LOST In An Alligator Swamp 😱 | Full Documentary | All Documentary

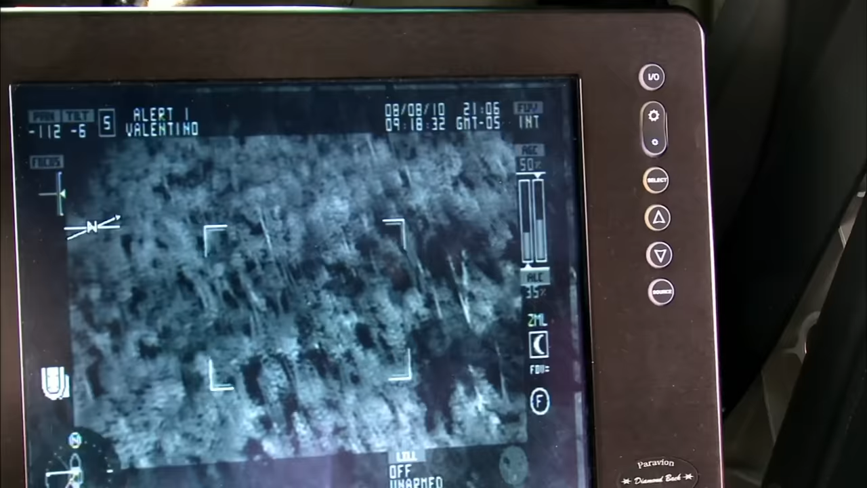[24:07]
Using infrared cameras that sense temperature changes, the pilot tries to locate Nadia by looking for a match to her body temperature.